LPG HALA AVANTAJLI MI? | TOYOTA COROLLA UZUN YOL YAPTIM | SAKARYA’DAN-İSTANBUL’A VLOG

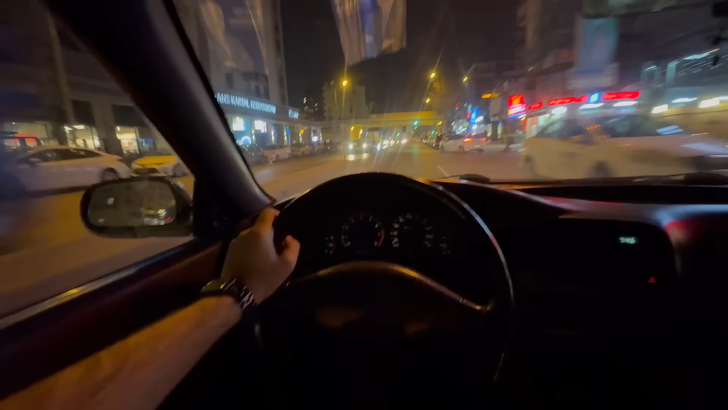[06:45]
Şu an güncel kilometremizi ben size söyleyeceğim ama okuyamıyorum. Evet, şu anda görüyorsunuz 207.
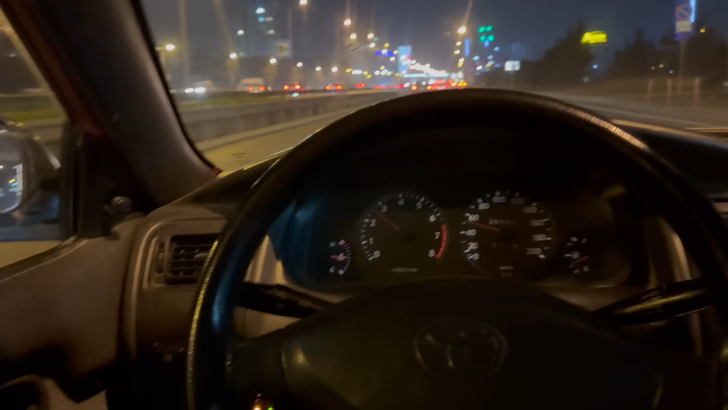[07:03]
Bu kadar erken bitmesi mümkün değil. Bakalım nasıl olacak. Dönüş yolundayım artık. Şimdi Gebze'ye doğru ilerliyorum. Henüz problem yok. Gaz lambamız da şu an yeşile döndü. Biraz daha yavaş bir şekilde ilerliyorum. 80 bandına ilerleyeceğim. Hem acelem yok hem de yolun keyfini çıkaracağım biraz. Hem karma dolmuş olacak bu sayede.
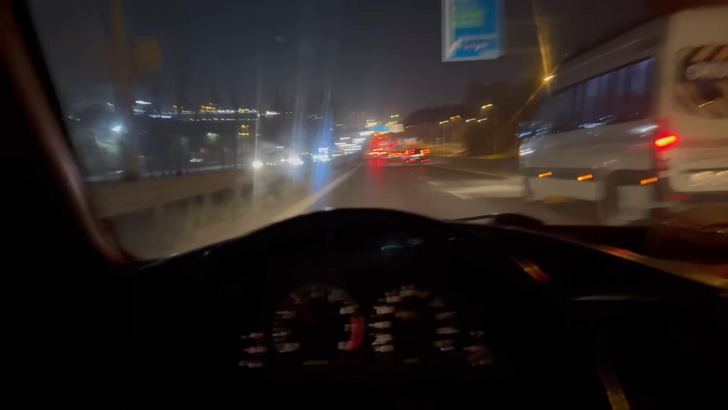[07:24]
İstanbul şehir içi, İstanbul'a geliş biraz daha performanslı. Dönüş daha sakin olarak. Ne yakacak? Araç beraber göreceğiz. Aynı yerde gaz almak istiyorum. Yani geçen gün fulledim yerde yine fulleyeceğim. Arkadaşlar şu anda İzmit'te bu herkesin bildiği alt geçitten geçiyorum. Bu arada LPG'miz döndü kırmızıya. Umarım bitmez. Şimdi benzin de var ama ne olur ne olmaz, karbüratörlü araçlarda pek benzinle çalışmayı sevmiyorlar.
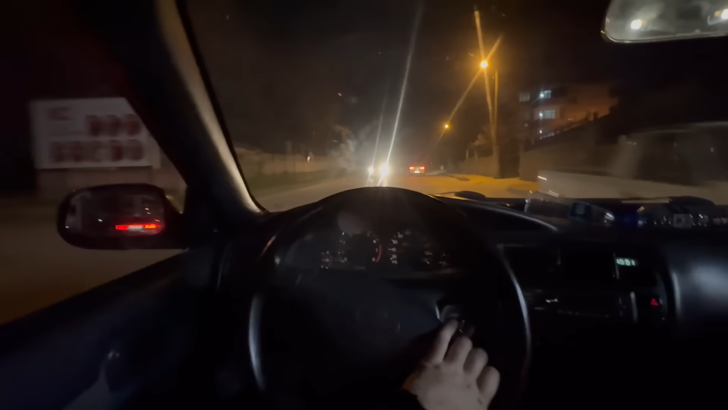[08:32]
Ya bir sürü, bu sürüşün sonunda şu anda 328 kilometre olmuş. Arkamda da bir araba var. Yani vallahi var ya, eski araçları bir darlıyorlar şu an. İçeride adam ya. Benim video çektiğimi de görüyor ha. Yani çünkü arka cam tamamen her şeyi çekiyor. Ya adam arabanın içinde ya. Gel beraber de. Hep darlıyorlar arkadaşlar. Hep sıkışıyorlar yani. Yok ya. Vallahi. Evet. Arkadaşlar artık son düzlükteyiz. Böyle demek de bir anlaşılıyor.